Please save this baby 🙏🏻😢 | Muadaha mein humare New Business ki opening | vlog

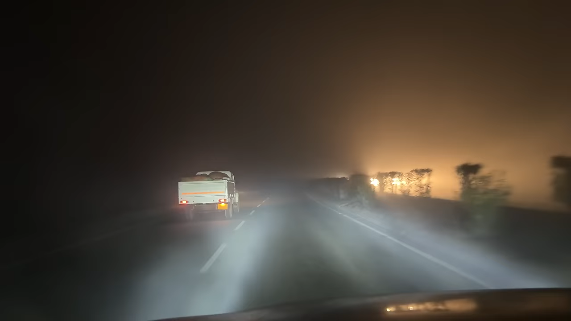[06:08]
देखिए कोहरा भी यहाँ से स्टार्ट हो गया, हल्का हल्का, ज्यादा नहीं है। और मुझे लगी आज बहुत तेज भूख, तो कुछ देखते हैं कुछ खाने के लिए मिलेगा नहीं मिलेगा।